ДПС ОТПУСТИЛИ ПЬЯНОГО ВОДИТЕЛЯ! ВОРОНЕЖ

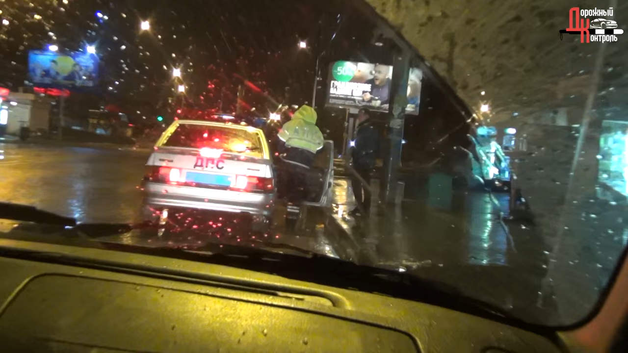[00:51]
Смысл, повороте ключ это вообще или нет?
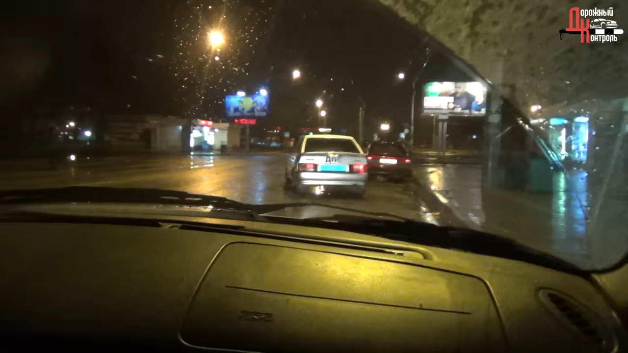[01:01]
Понятно, поворотник не включил, мы включили староту ключа. Один габарит не работает. Теперь он.